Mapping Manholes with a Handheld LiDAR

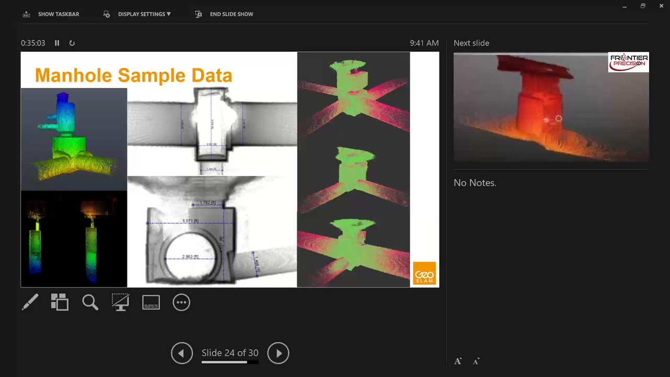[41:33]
And so you can see kind of the level of accuracy and the level of detail that we're able to get with this system, you know, as well as being able to capture other things like culverts in the direction of the culvert out to probably about 20 feet away from the actual manhole, you'll get pretty good usable data.
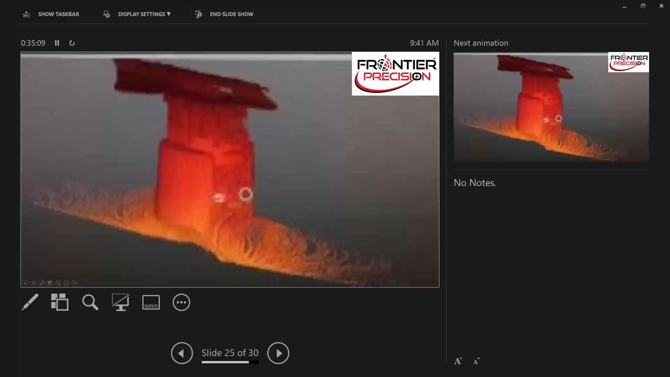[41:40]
And this is a video that Frontier Precision captured for us and it's on YouTube. So hopefully it loads.